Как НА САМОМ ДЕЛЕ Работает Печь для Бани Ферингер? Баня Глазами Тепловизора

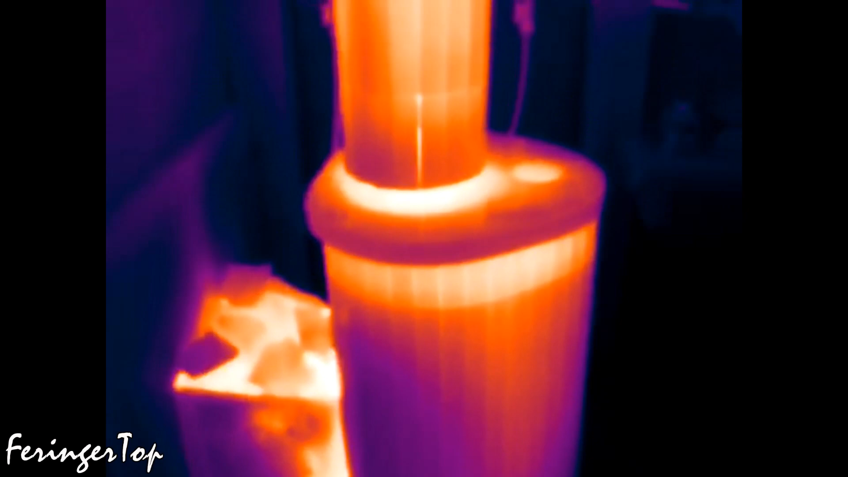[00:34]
Прибора, показывающего реальную картину тепла в бане без всяких субъективных ощущений. Посмотрите все это видео, чтобы получить наиболее полное представление о прогреве закрытой каменки, печи и самой бани.
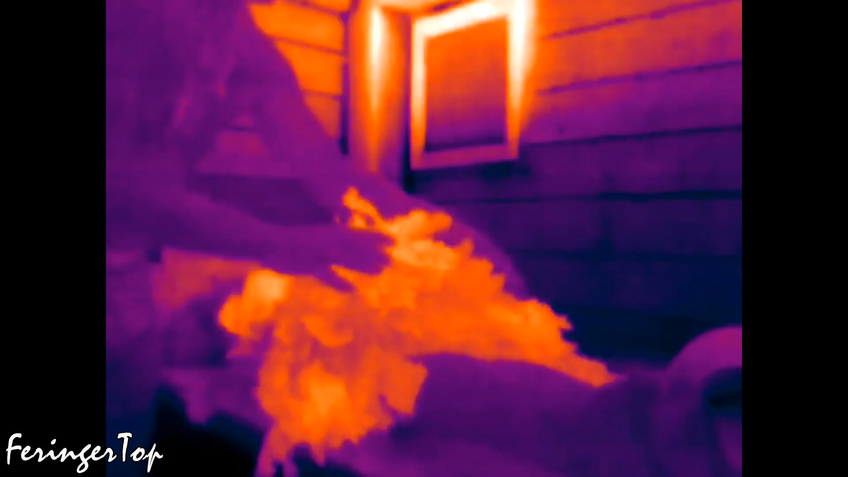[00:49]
Начнем с исходных данных. Тестовое видео снималось в промороженной землянке.
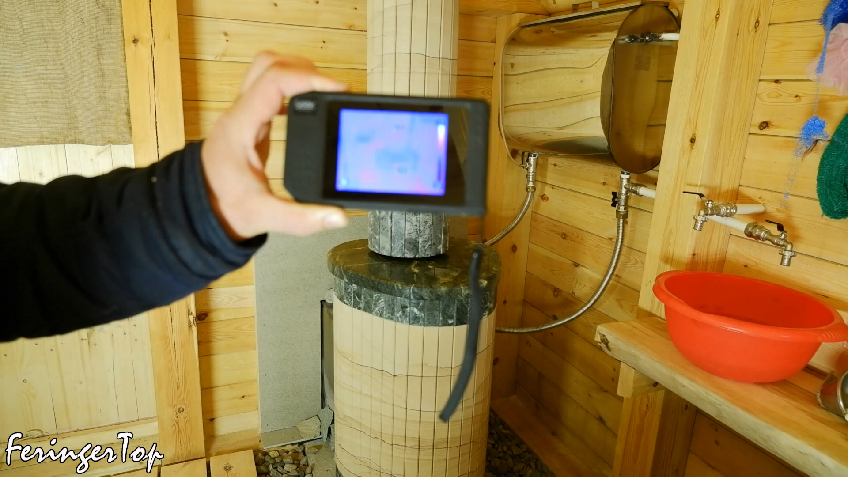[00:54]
На тепловизоре сейчас особо ничего не видно, так как температуры в помещении приблизительно равны.
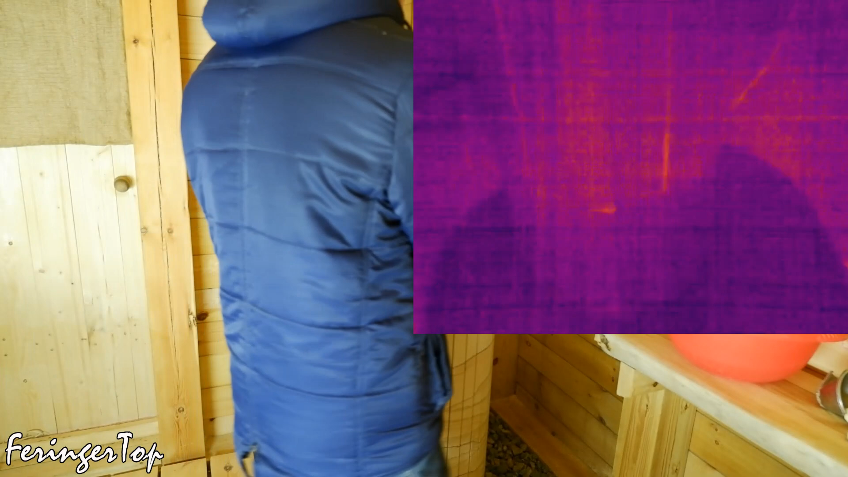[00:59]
Самая холодная здесь печь.
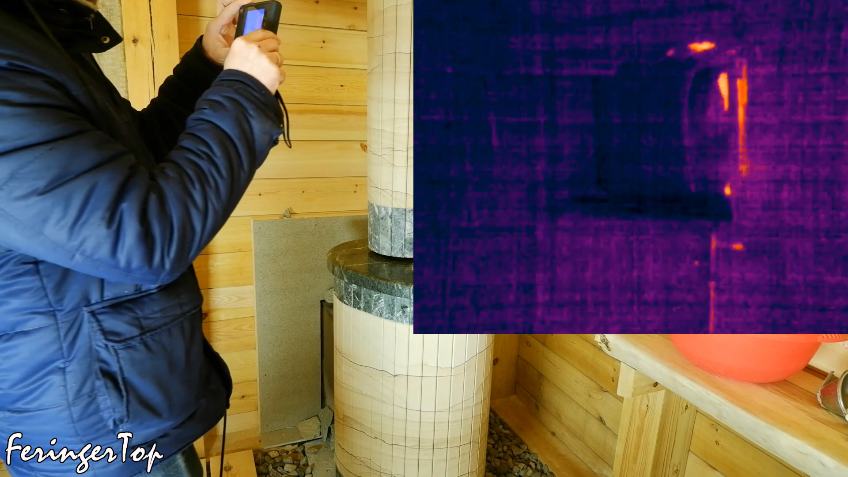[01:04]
Она минус один, минус два градуса. В тазу на полке находится замерзшая вода.
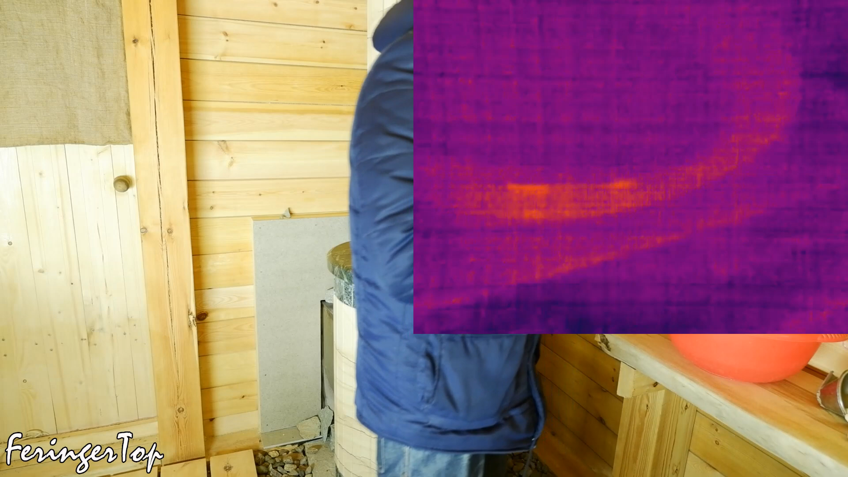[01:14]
Были довольно сильные морозы и землянка промерзла, хоть и не сильно. Стены температурой от нуля до минус одного градуса.
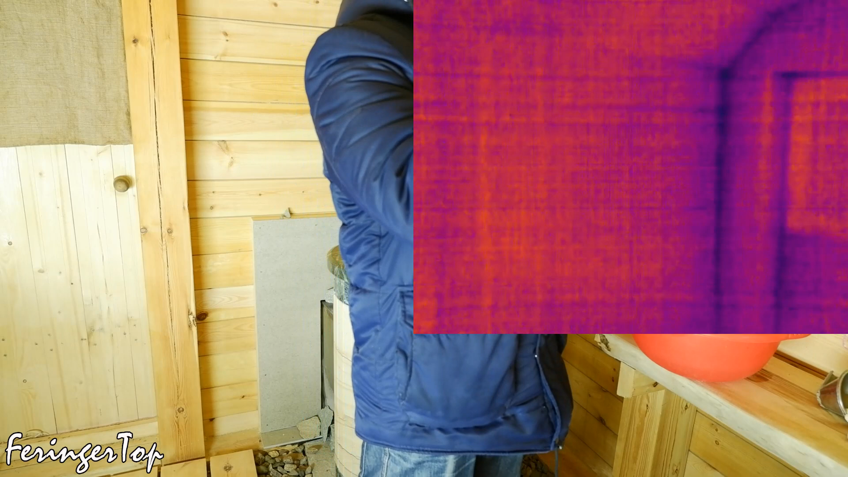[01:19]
Небольшой минус на стенах, ноль, минус один.
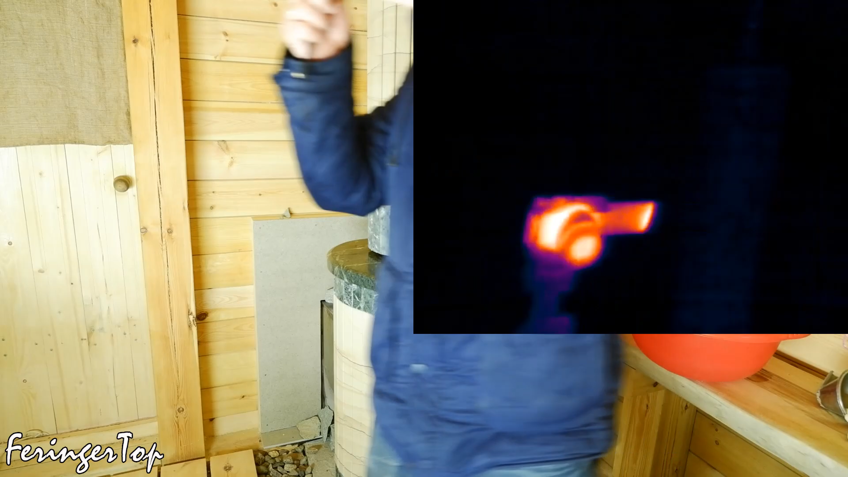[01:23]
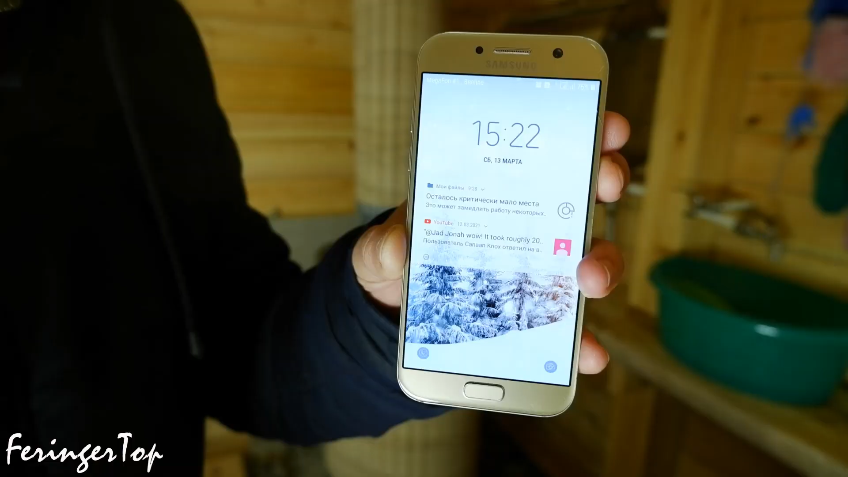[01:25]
Растопил печь в 15-20.
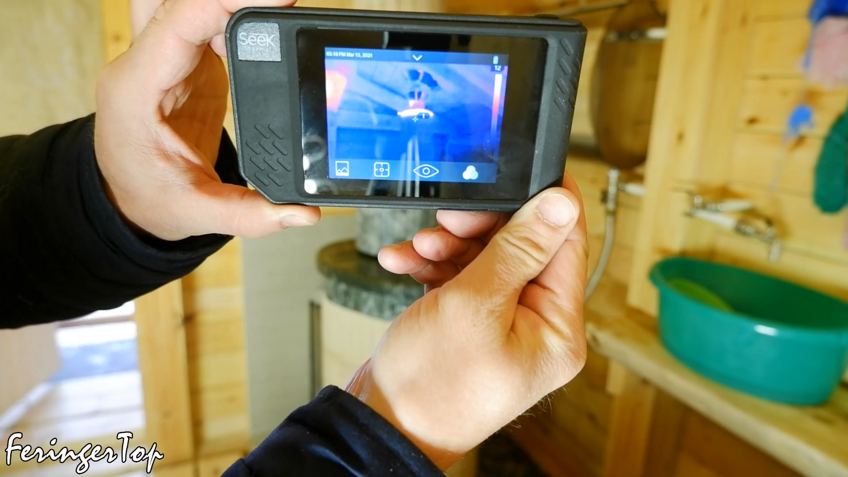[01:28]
Через три с половиной часа у меня намечена семейная баня. Сразу после растопки видно, что пошло тепло сверху клапана стартового дымохода.
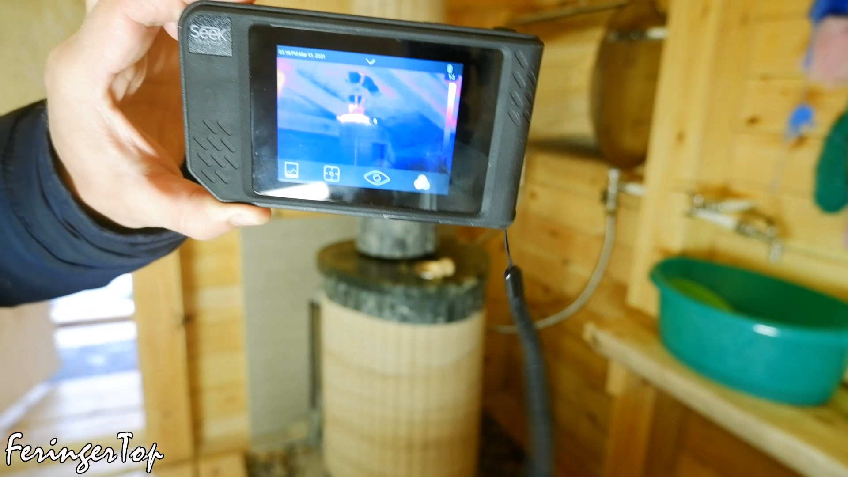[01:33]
Это неудивительно. Металлическая часть дымохода нагревается быстрее всего. Семь градусов, десять градусов.
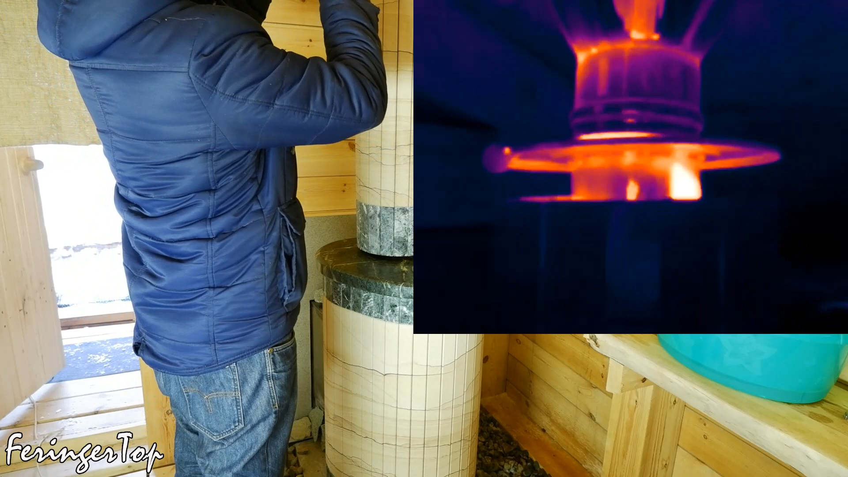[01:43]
Ну, температура все понятная. 15 минут сначала.
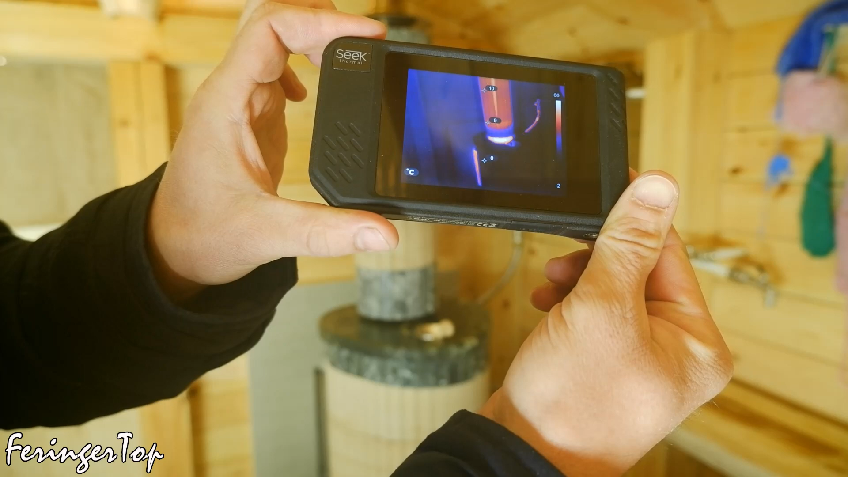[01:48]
Печь, конечно, холодная. Тепловизор показывает ноль градусов.
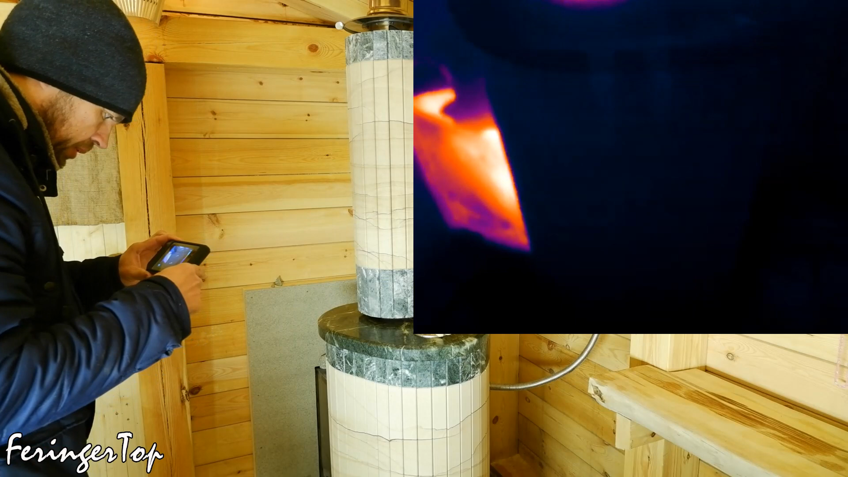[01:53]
Печь сама также холодная, но хотя уже ноль и один. Пятьдесят градусов.
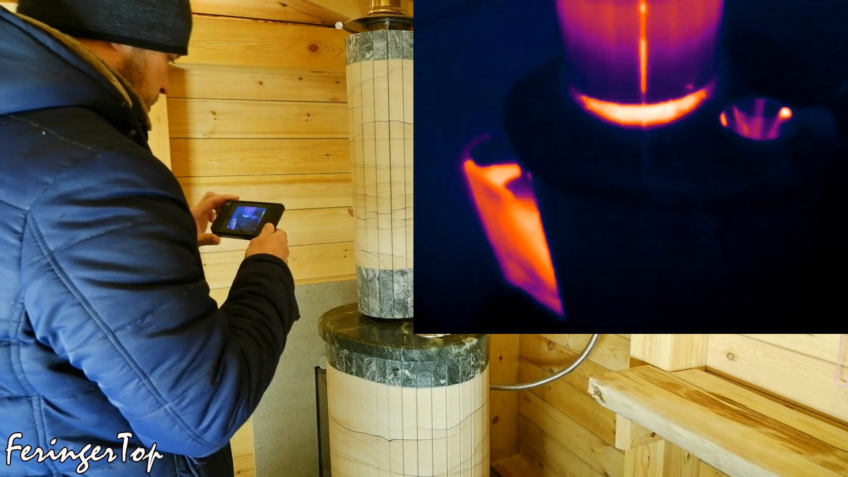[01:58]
Вот здесь вот.
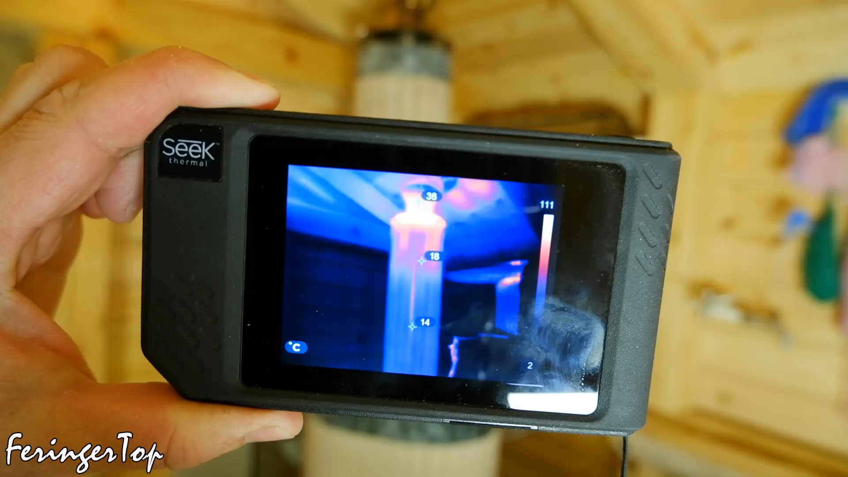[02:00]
Экономайзер уже 15 градусов. Это температура снаружи облицовки.
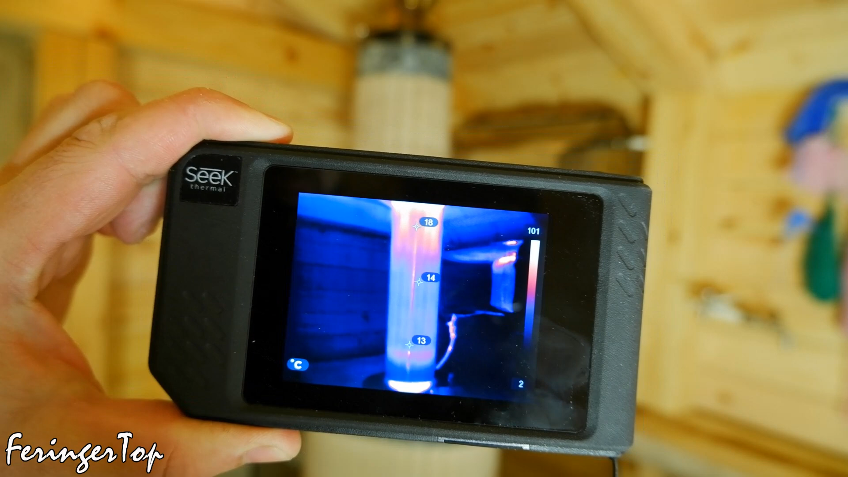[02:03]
Каменной облицовке нужно время на нагрев. Сам экономайзер под ней, конечно, горячее. И уже вовсю греет воздух парной, прогоняя его под облицовкой вдоль своих четырех горячих труб.
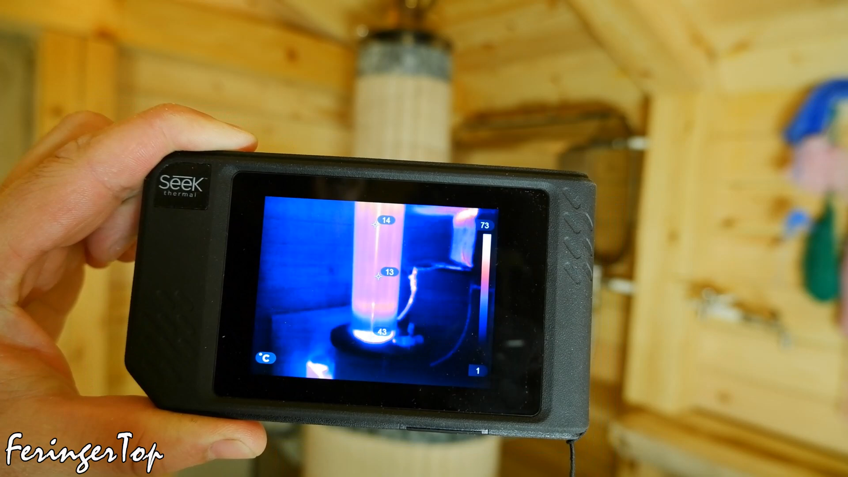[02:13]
И вот здесь на выходе видно эту температуру. Около сотни под клапаном конвекции экономайзера.
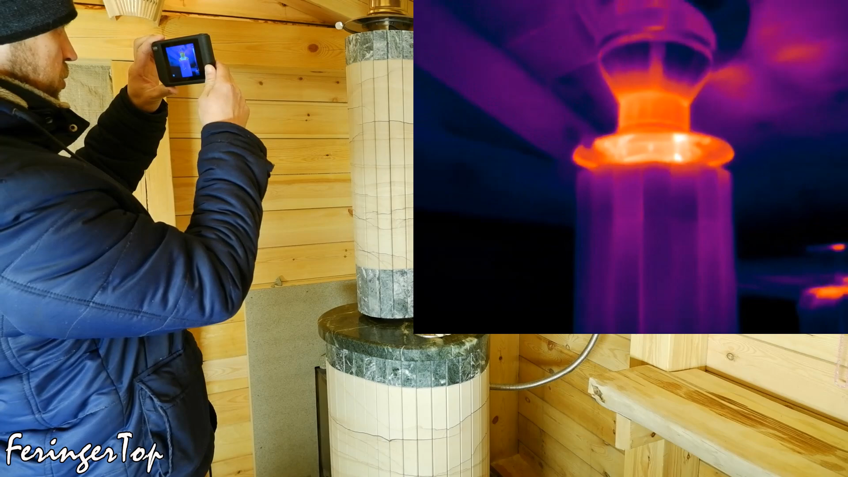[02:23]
Камни в каменке пока холодные. Всего пару градусов тепла. Огрелись только нержавеющие воронки для подачи воды.